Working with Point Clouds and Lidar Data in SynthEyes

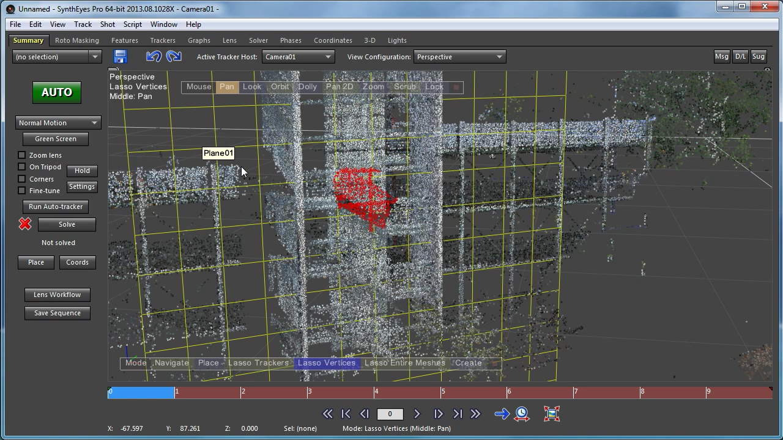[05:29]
Now I will point out that this process continues to work also if you switch to a wireframe mode. And now I can go and select things. And the clipping plane is still in effect even though it's not being shown as a solid object.
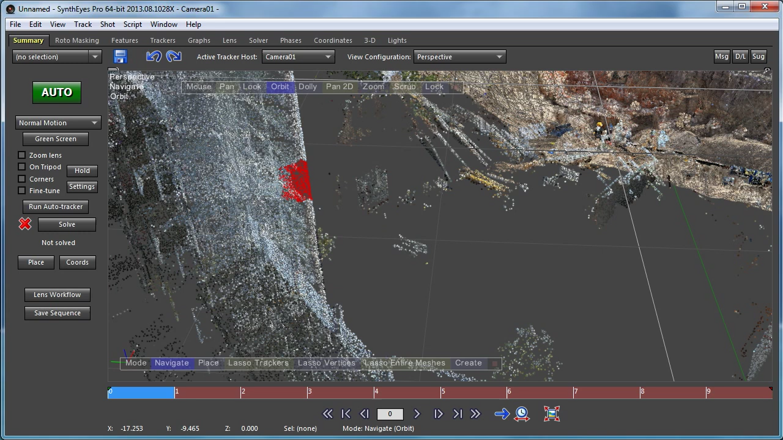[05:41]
So it's a useful technique for working with LiDAR data, working with tracker collections,